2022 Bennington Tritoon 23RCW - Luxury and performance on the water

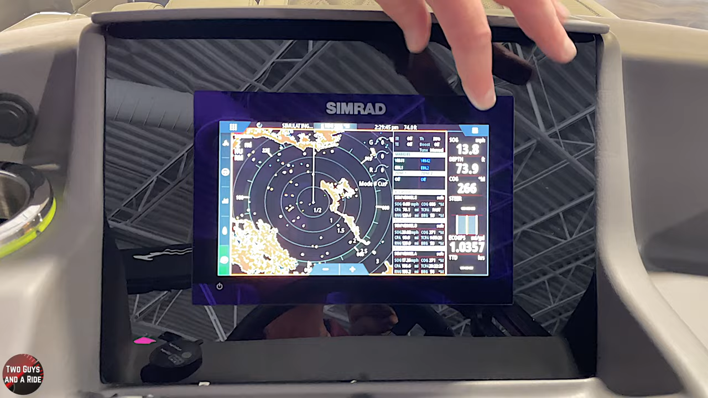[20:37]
But you can, I mean, this responds to touch really well, doesn't it, even with wet hands.